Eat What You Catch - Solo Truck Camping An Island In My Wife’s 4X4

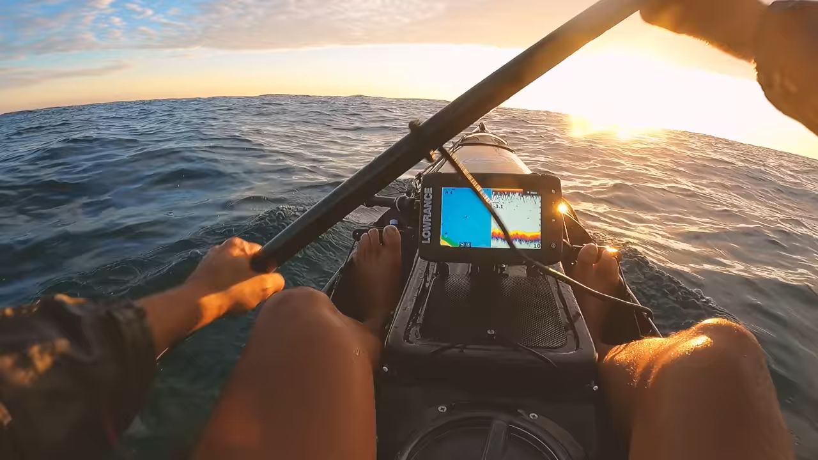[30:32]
Ideally, what I want to try and do is edit a video tomorrow, because tomorrow is meant to be pretty, well, later today and tomorrow is meant to be pretty crappy weather. So, and then the next day is the comp, the start of the comp. So I'm hoping to edit this film for this Saturday,
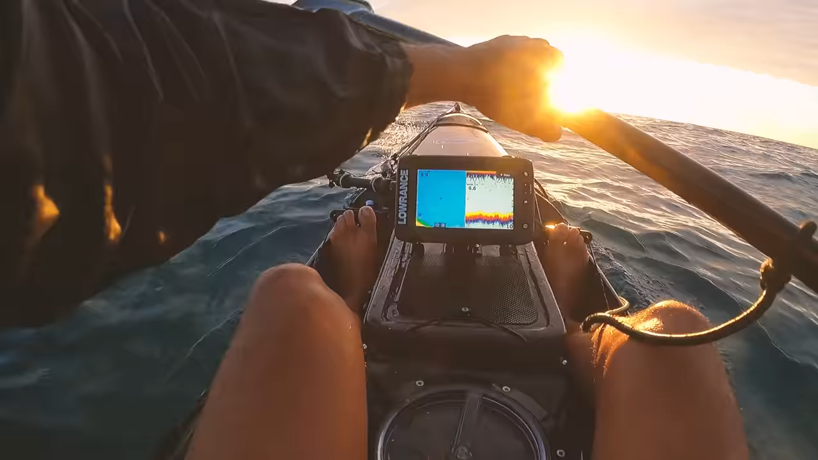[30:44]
and then the comp will be on when you're watching this, maybe. Okay, that looks promising. So let's just drop down on that. See what we get. Nothing. Let's try on this side. Maybe they're slightly over here.
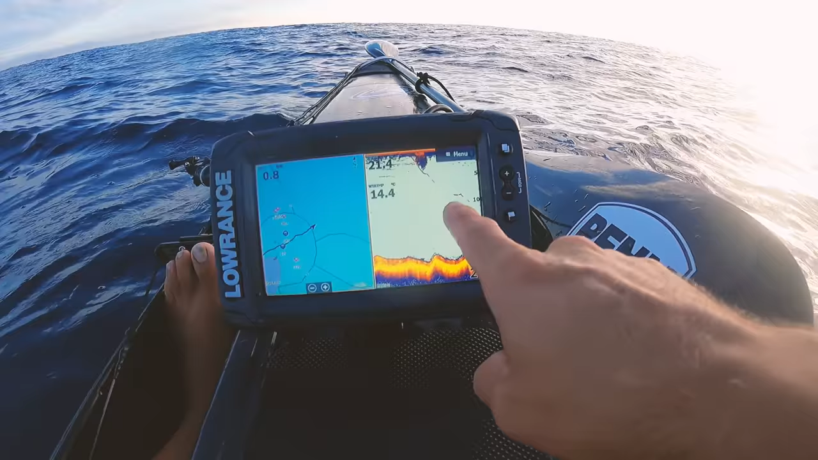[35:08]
Look, you can see him going down. It took him a second to get going, but he is going now. Right, let's drop our bait down again, because there's a nice mark there. It's fun fishing when you see this kind of thing happening.
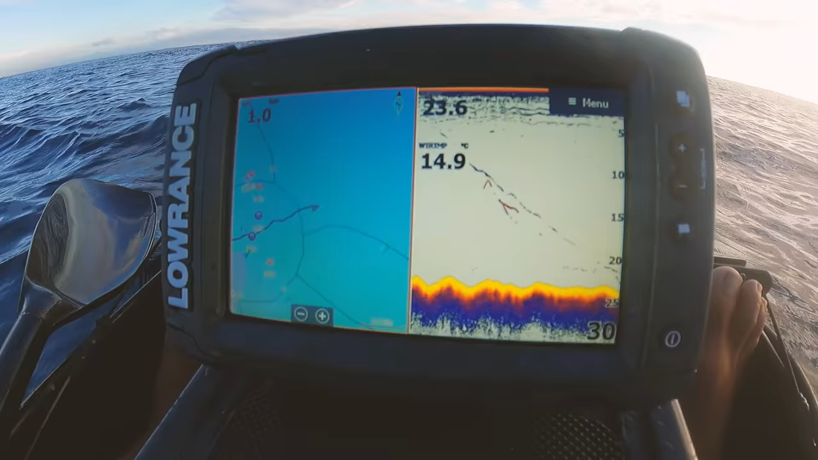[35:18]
On screen: water 14.9°C
Oh, someone's got it there. Ooh, let's load it up.